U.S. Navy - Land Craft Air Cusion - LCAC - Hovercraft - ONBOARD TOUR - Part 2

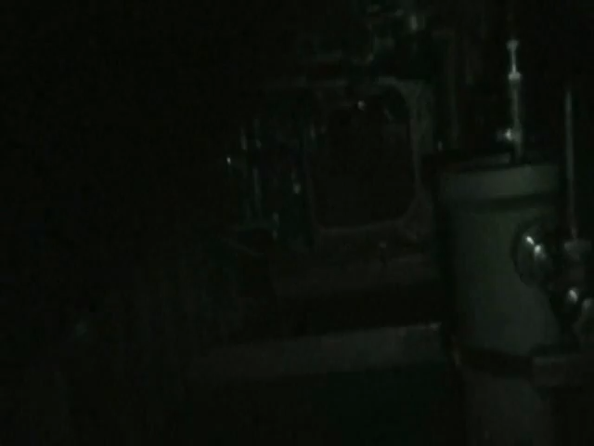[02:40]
Open that up. As you can see, it goes back very far. No, I can't go back in there.
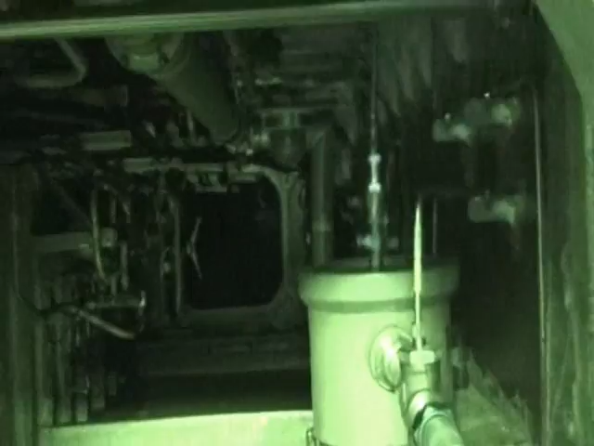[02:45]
I'm not climbing. So, this is what it looks like inside the bilge of a LCAC unit.
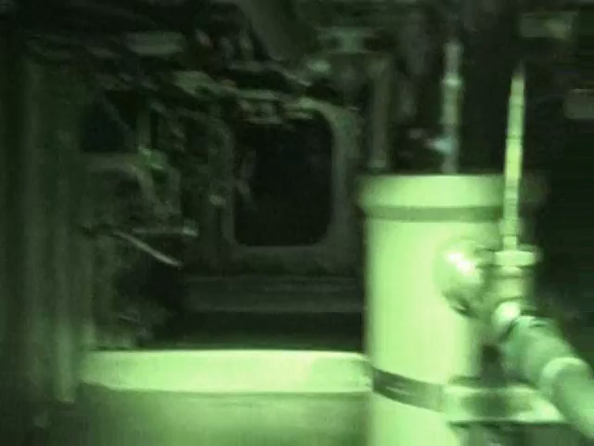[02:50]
It smells like diesel fuel. Very bad.